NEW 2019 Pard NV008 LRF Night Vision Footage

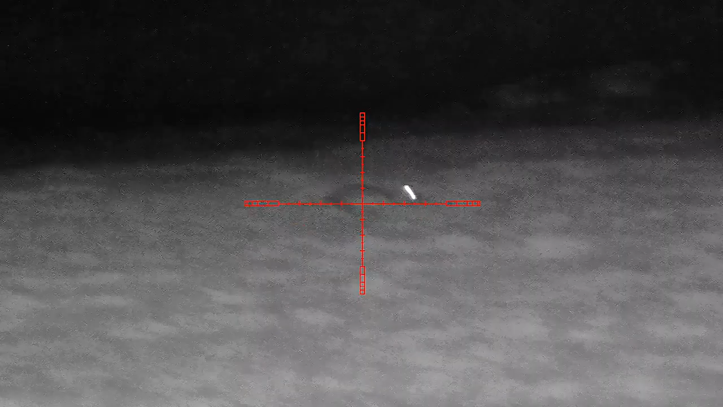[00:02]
So here we have some footage from the new PAR 008 laser rangefinder. Now I took this out in the field last night,
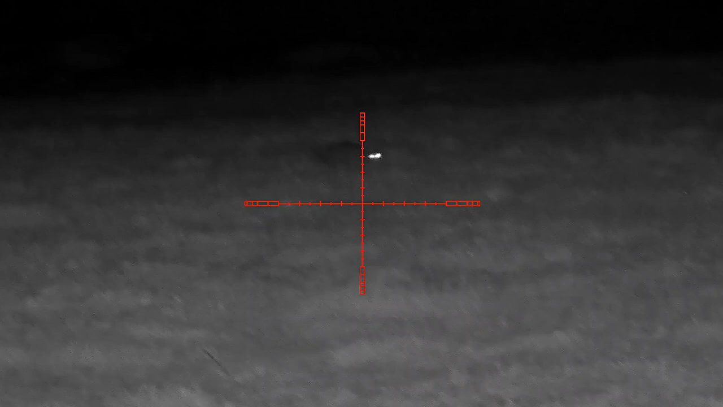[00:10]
it was about an hour after last light to give you an idea of the level of darkness, and I have to say although it looks very similar to the PAR 008,
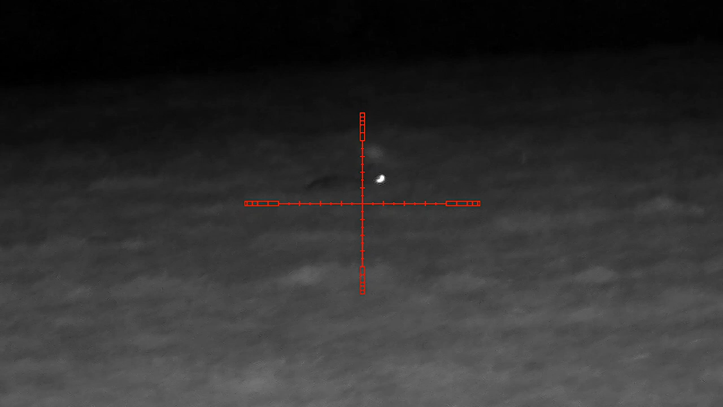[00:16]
the new feature being the laser rangefinder, which I'll introduce now, is an added feature which really does separate it from the rest. Now I was panning out last night up to 60-70 metres in this field,
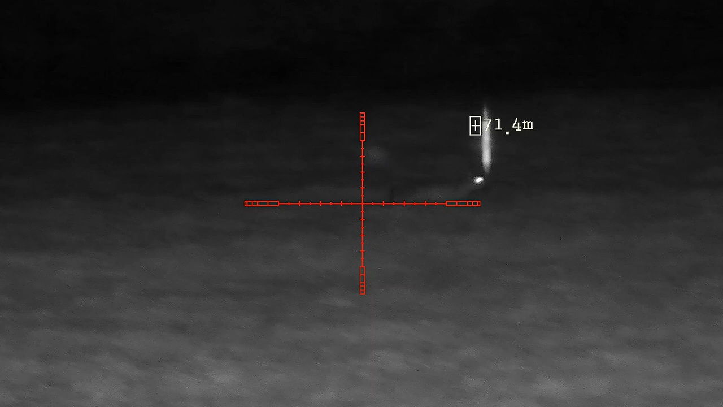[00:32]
and I know from past experience that that is spot on, very accurate.
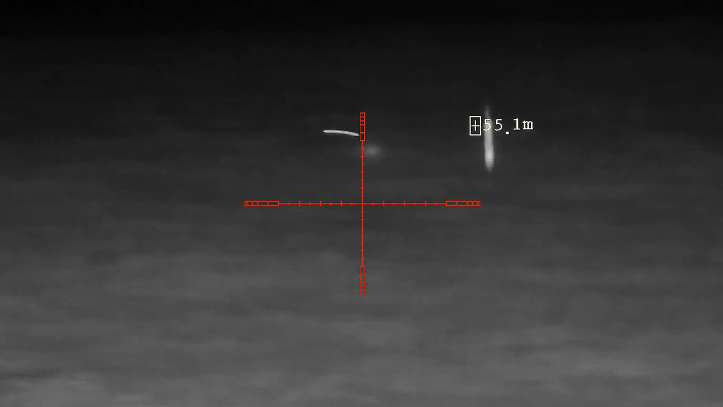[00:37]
The actual reticle for the laser range dot can be moved with the hex key, I've left it in its current position when you receive it out of the packaging.
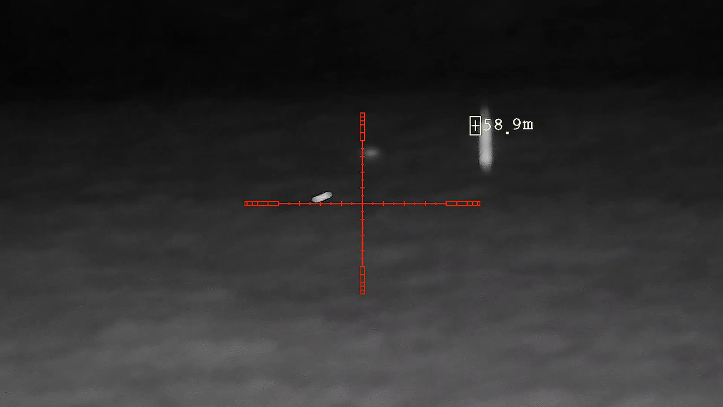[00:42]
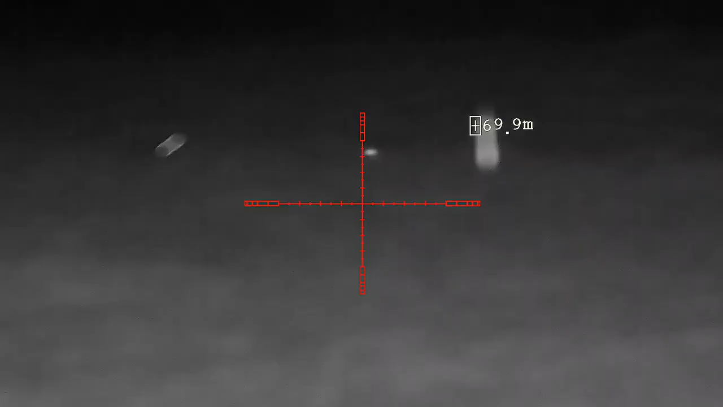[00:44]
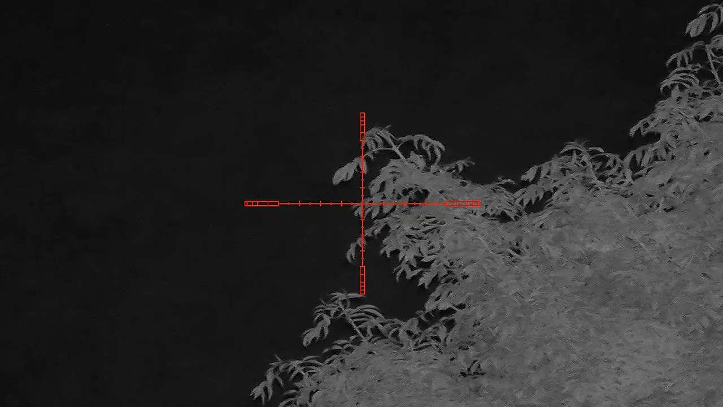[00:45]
Now quality wise, it does have a standard 6.5 zoom, but it does have a digital 13x zoom frame,
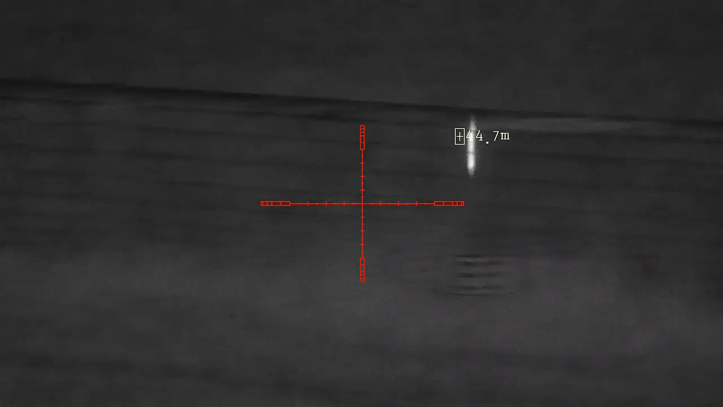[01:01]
Now last night I was filming on the side of a hill,
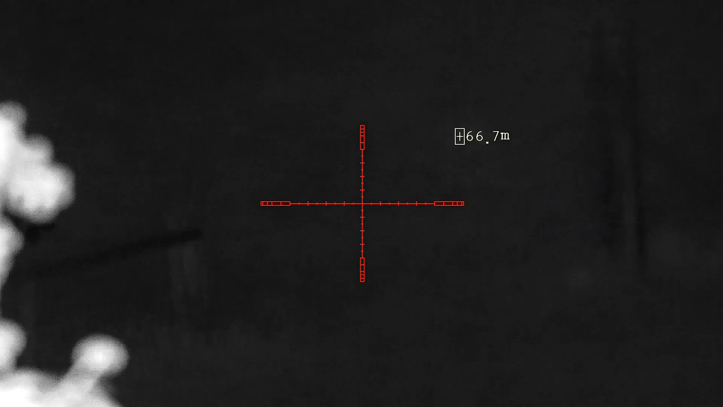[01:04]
this is so I can give an example of the refresh rate of the laser rangefinder, which is less than a second, so very very good. As you can see, 127 metres, we move across, 116, it's constantly changing, it's constantly refreshing,
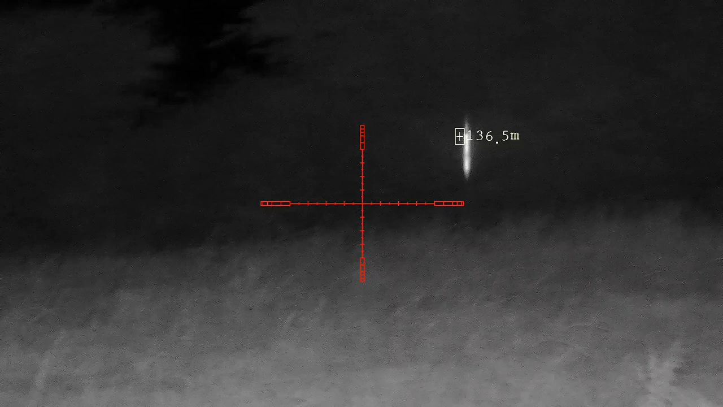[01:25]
Now I've used the default reticle, you do have a choice of colours, as well you do have a choice of intensity levels on the infrared.